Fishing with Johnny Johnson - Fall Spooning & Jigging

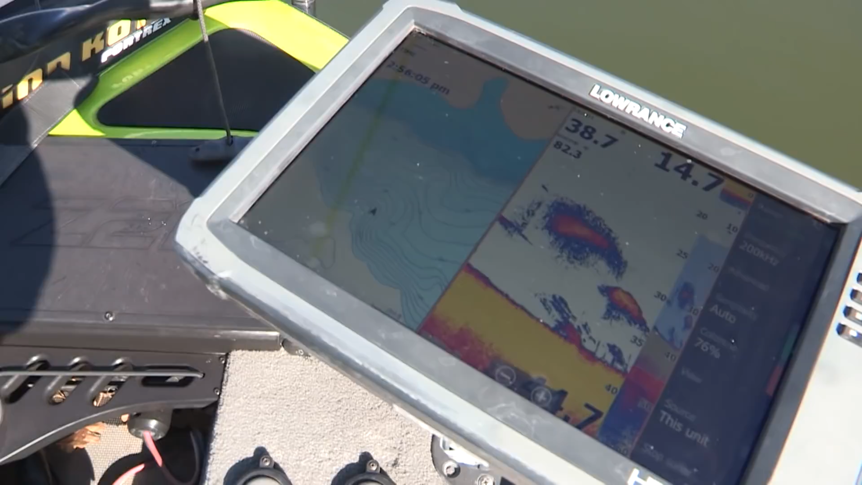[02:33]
I'm going to kind of go right inside that cut, and the cut kind of comes back up in here and find the inside of that cut. And then where it actually comes up... Let's see if we can get out there.
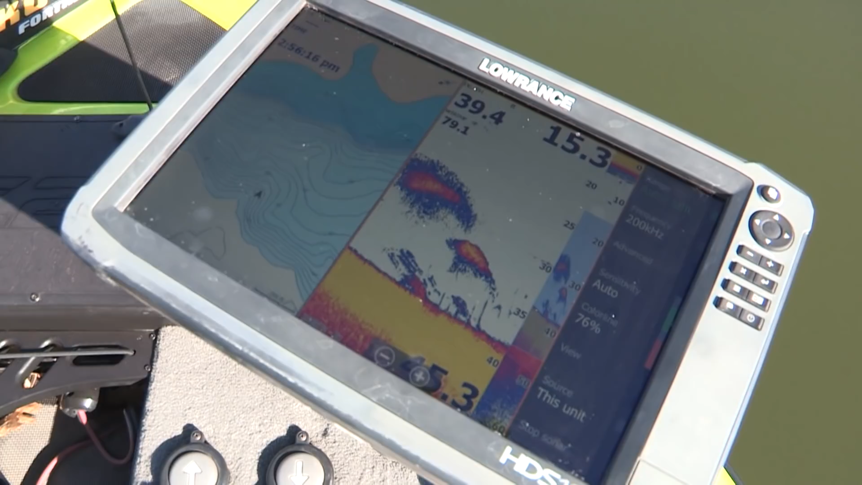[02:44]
Get up there. I got the boat moving right now. We're in 38 feet of water, 38 feet of water.
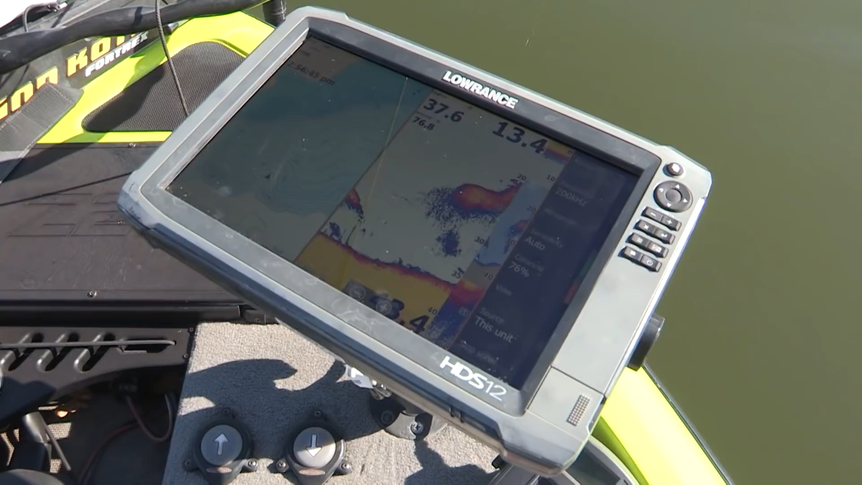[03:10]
We got to get up there a little shallower where those fish are. We got a little cut right here. This is awesome. Awesome.
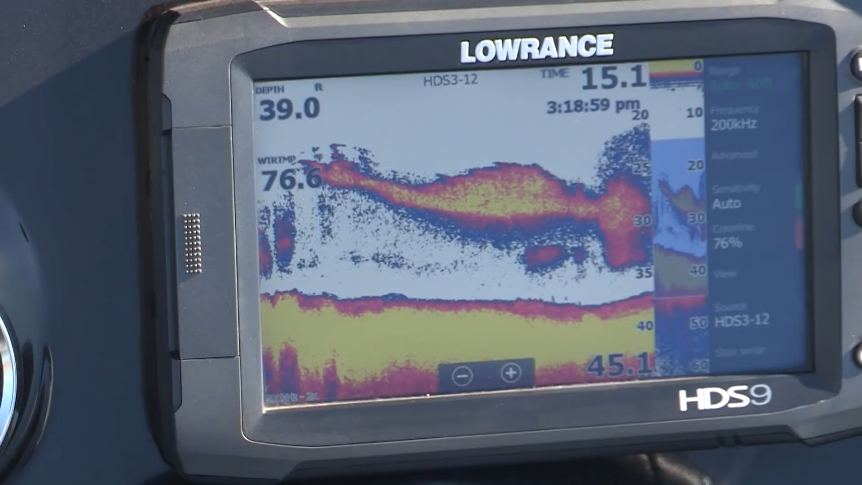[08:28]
If I don't get nothing on the spoon in this area, I'll throw the jig out there in those 20-25 foot of water and drag it and see if I can't catch a few doing that as well.
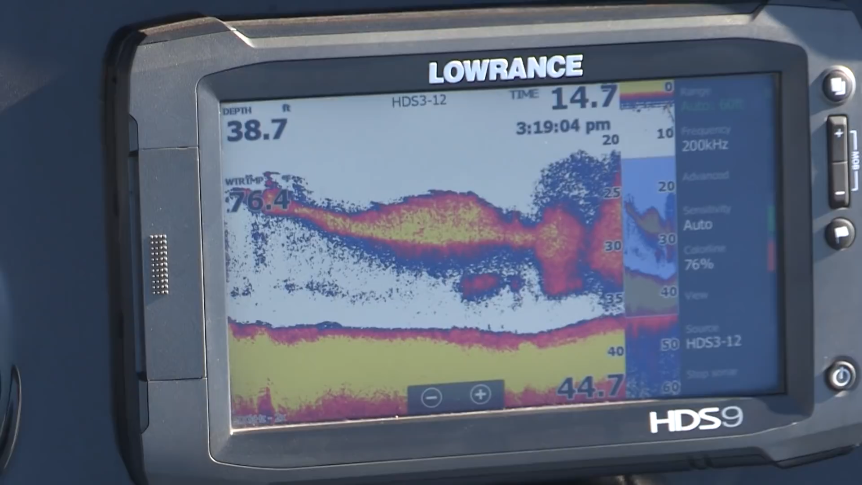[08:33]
Hard to leave an area that's got a lot of shad moving back and forth in it.